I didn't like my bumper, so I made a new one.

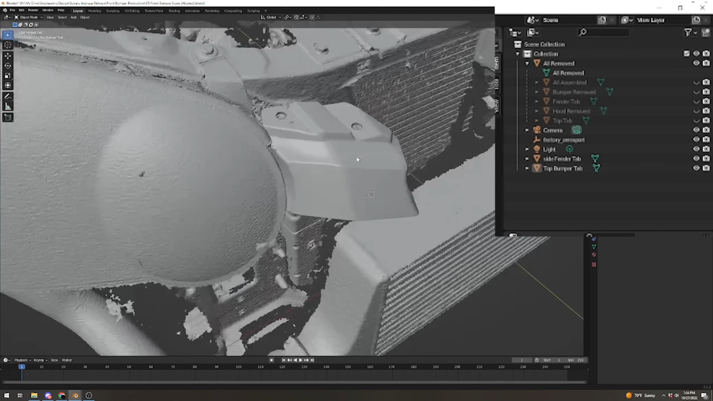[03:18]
And then I go ahead and remodel these tabs and I'm going to print them separately and make sure they fit So that's kind of like the base of making